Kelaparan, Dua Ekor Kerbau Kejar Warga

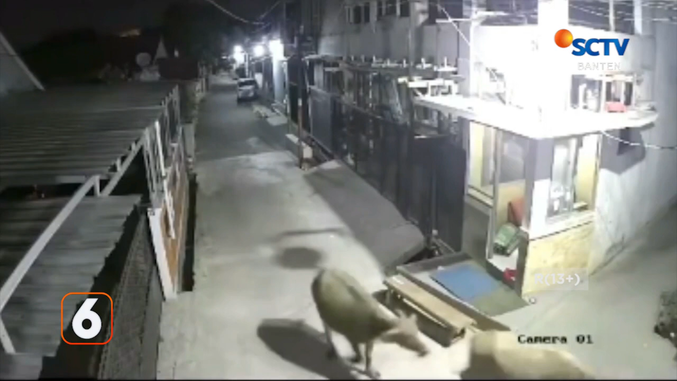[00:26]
Hal ini membuat Satpam dan warga lainnya berlarian menyelamatkan diri.